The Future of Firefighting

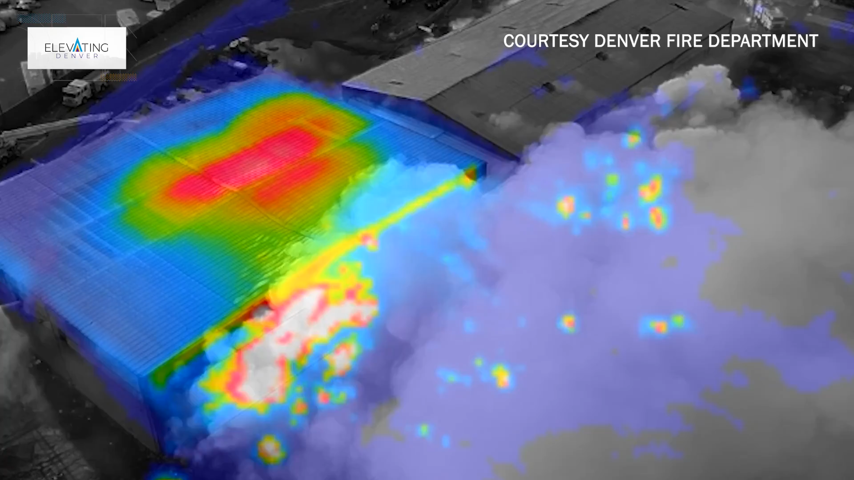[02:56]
One of the best pieces of drones we get really good video obviously it's 4k it's the almost high definition you can get the drones
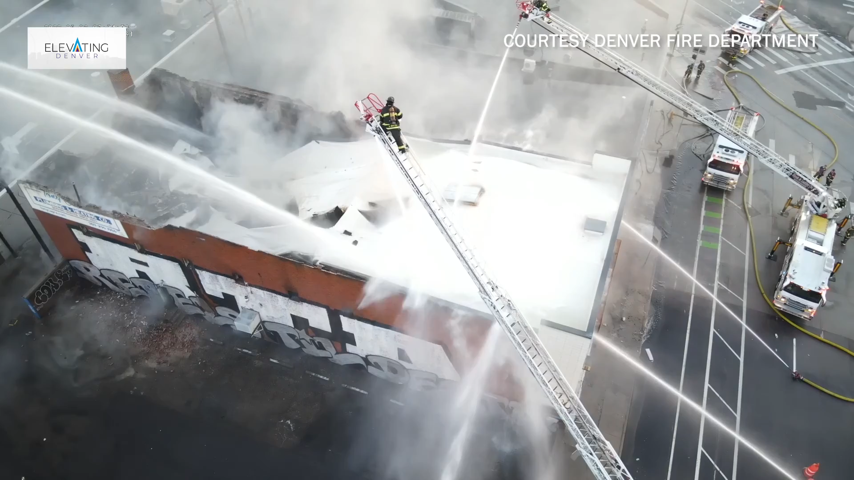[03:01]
we can put them up in high winds and it's amazing the technology keeps that picture nice and still but
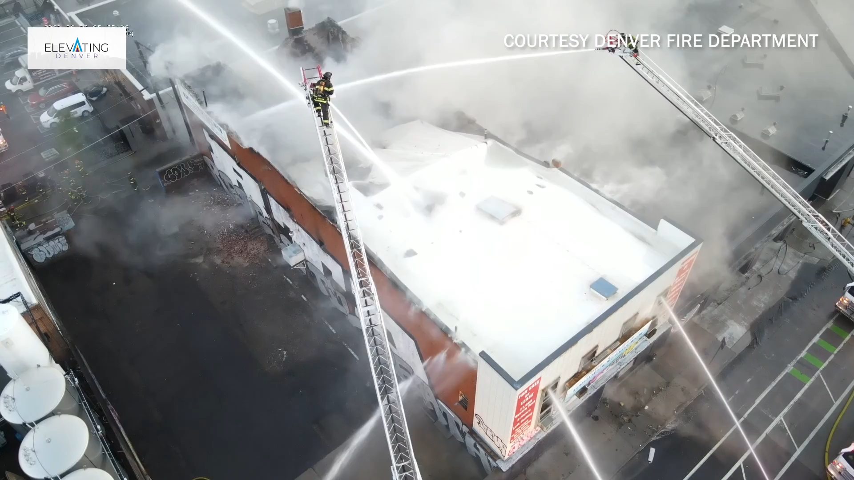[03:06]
what's really amazing is they can flip a switch and they can turn on what we call flare forward-looking infrared technology
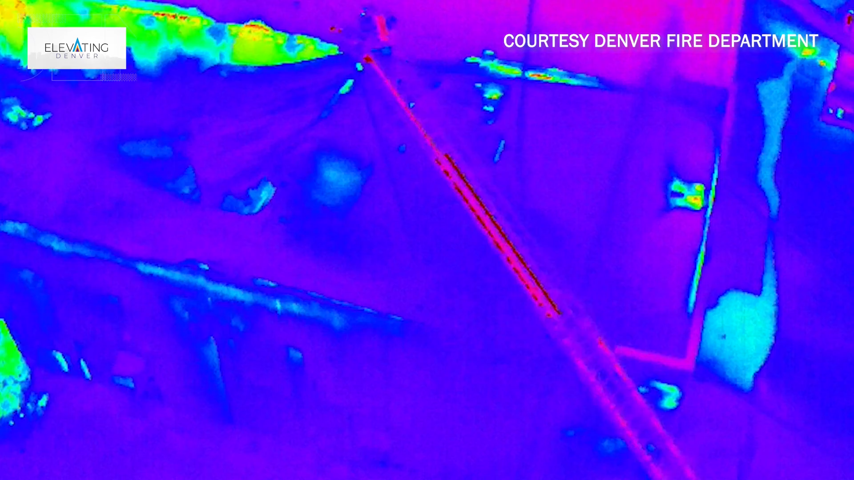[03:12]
so it's taking out we're looking for heat signature so now I can take the building instead of looking at it like we see it
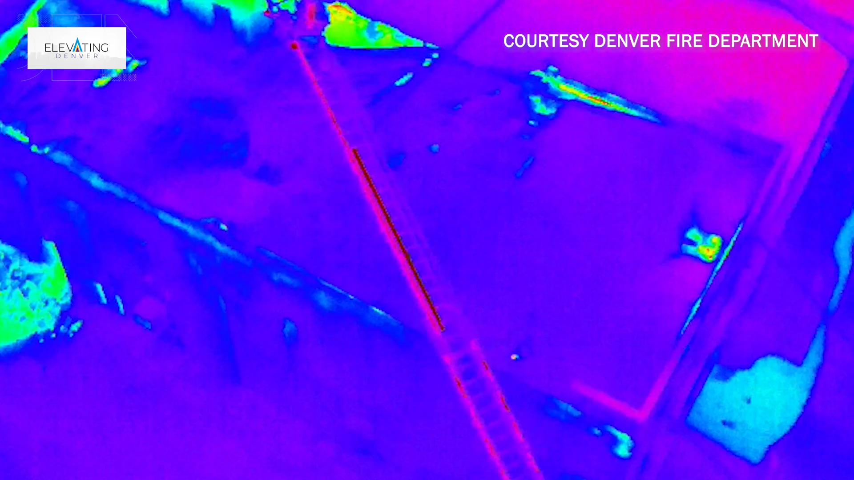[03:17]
and now we're looking at it for heat so I can find out where my hot spots are I can find out if
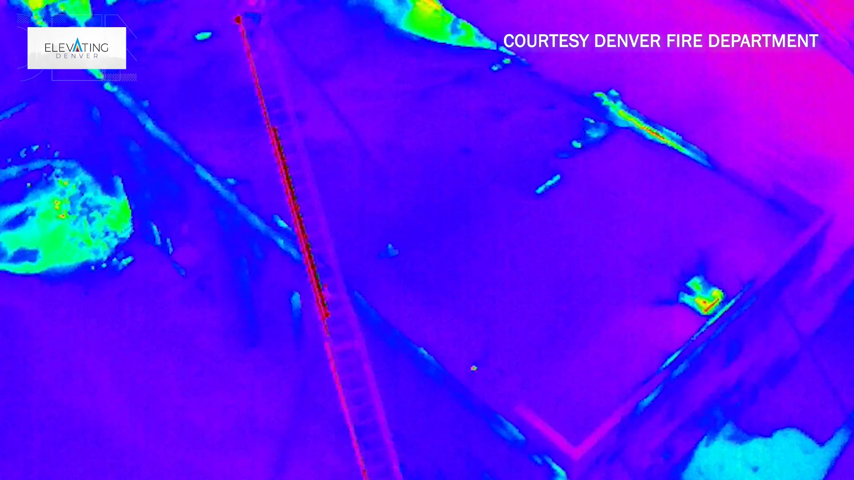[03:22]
there's hidden fire in places or if we're looking for a victim in the water we can find that difference in